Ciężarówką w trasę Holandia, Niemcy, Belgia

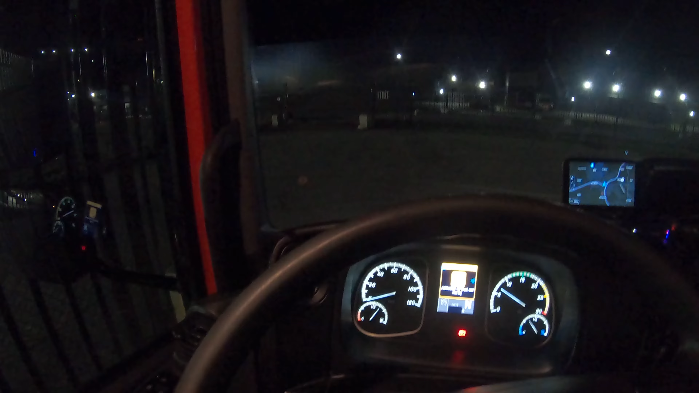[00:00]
Witam wszystkich z rana, mamy 5 stycznia, godzina 6.07, dzisiaj też mamy piękną rutę, mamy tylko 3 zrzutki i zabieramy 2 zwroty, kierunek Venlo, Limburg, te rejony,
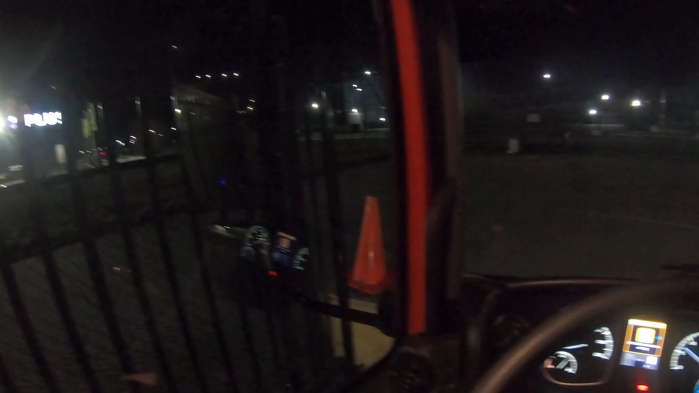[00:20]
także dnióweczka powinna też nie być za długa, gdzieś w okolicach 4, max do wpół, do 5, także zaczynamy dzionek, kapitan tego wyśmienitego mercedesa z wami rozmawiał, to ja byłem tu na,
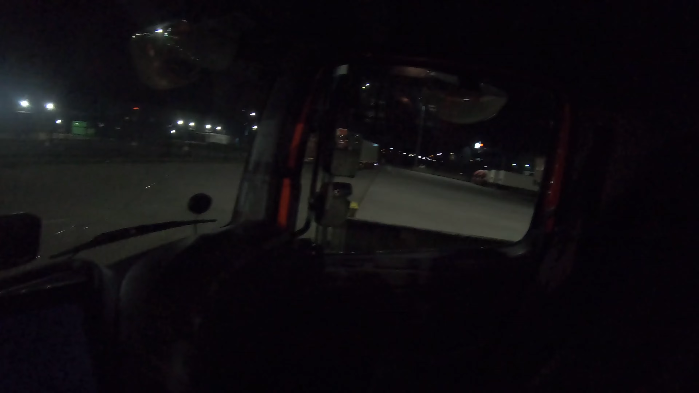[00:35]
ciśniemy się teraz zadokować i zobaczymy ile tego tam jest, ale nie powinno być dużo,
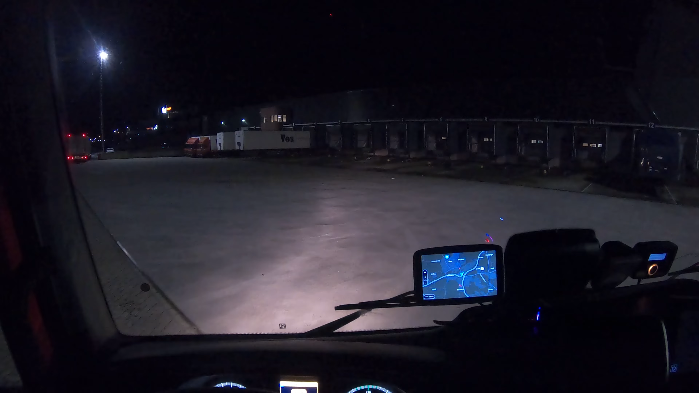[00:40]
no i pięknie, pięknie, piąteczka wolna, zadokujemy sobie pod piąteczkę i zaczynamy dzionek,
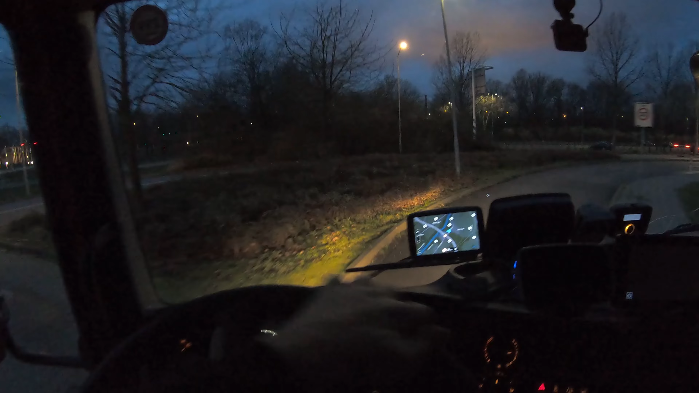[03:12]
to człowiek nie robi sobie ekstra roboty, dobra, kamerka na bok, bo zaraz wysprzęgle w palik i widzimy się za szlabanem,
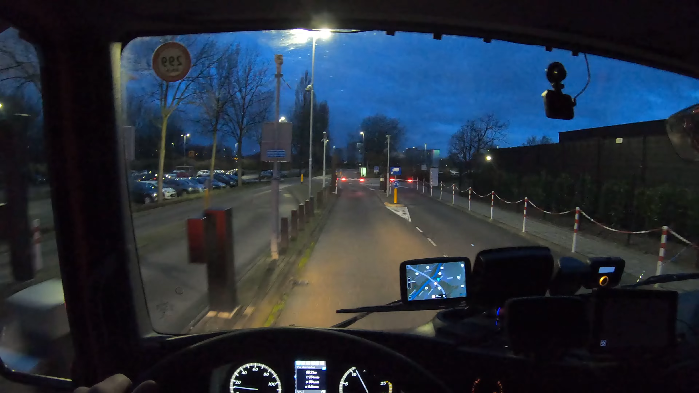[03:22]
no, przyjechaliśmy sobie, szlaban, bilecik wzięliśmy i magazyn mamy na wprost,